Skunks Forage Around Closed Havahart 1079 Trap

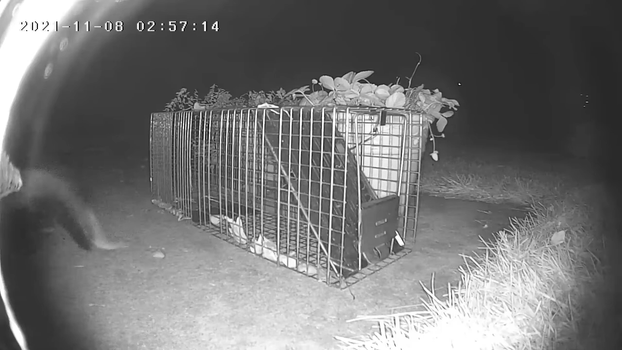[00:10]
First, skunks are nocturnal and they visit often. Second, skunks have never damaged my garden or home. Third, skunks are difficult to get out of the trap without their spray odor getting everywhere.
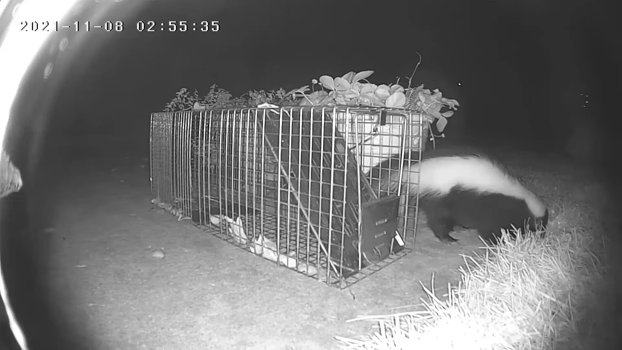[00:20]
Here are some footage of skunks foraging around a Havahart 1079 trap. Here are
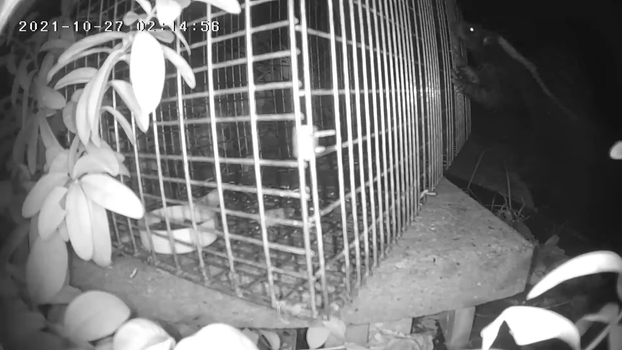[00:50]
some footage of skunks. Thank you.